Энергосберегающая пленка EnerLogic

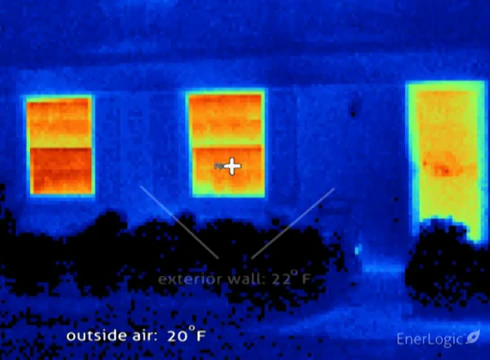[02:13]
Notice the well-insulated walls, shown as blue, are reading a mere 22 degrees, very close to the outside air temperature.
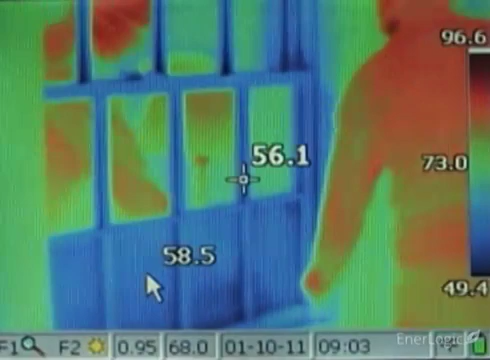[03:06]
This is the essential meaning of a low E surface.
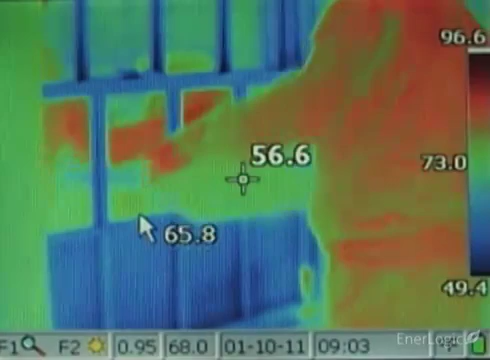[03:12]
Such low E surfaces reflect thermal energy back to their source, rather than absorbing it,
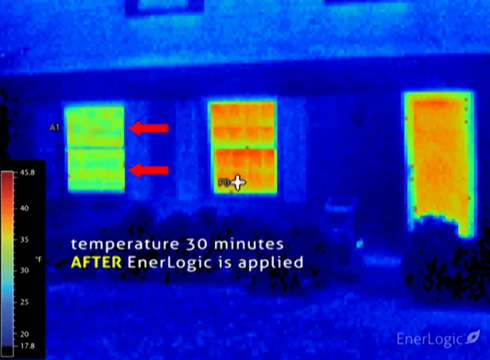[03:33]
On screen: scale top 45.8°F, scale bottom 17.8°F
This is proof that heat loss is being substantially reduced. The interior heat is being kept in the room rather than heating the glass and subsequently being lost to the outdoors. To illustrate the superior ability of the EnerLogic film series at reflecting radiant heat back towards its source,
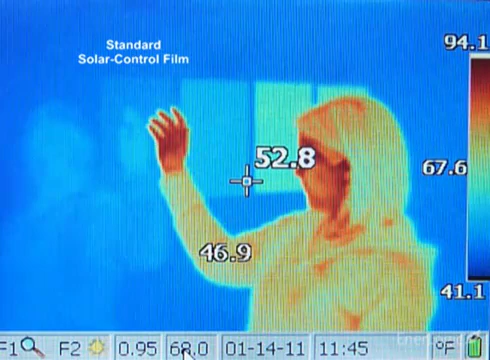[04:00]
On screen: spot 52.8°F, scale top 94.1°F, scale bottom 41.1°F
even though in summer it rejects 79% of solar heat. A standard low E film substantially improves radiant heat reflection.
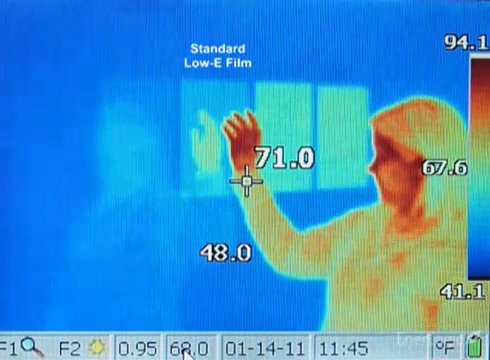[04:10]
On screen: spot 71.0°F, scale top 94.1°F, scale bottom 41.1°F
Finally, the EnerLogic film series, with its advanced patent-pending low E coating, shown in the last two samples on the right, maximizes radiant reflection to 95%,